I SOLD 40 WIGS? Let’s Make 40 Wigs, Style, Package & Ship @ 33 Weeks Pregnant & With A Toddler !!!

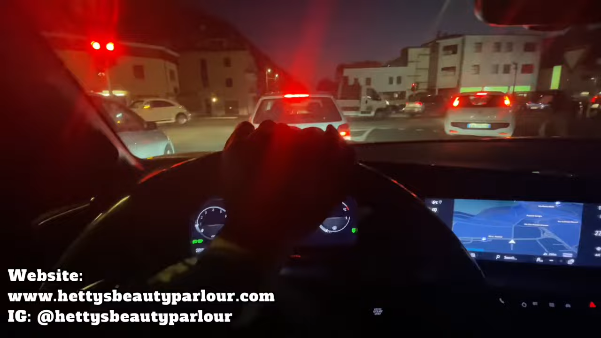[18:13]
Going there, returning home. But it's closer though. There's traffic everywhere. Traffic. Oh my God. I also have a couple of people passing over throughout this week. The weekend also for some makeup, quick studio glam.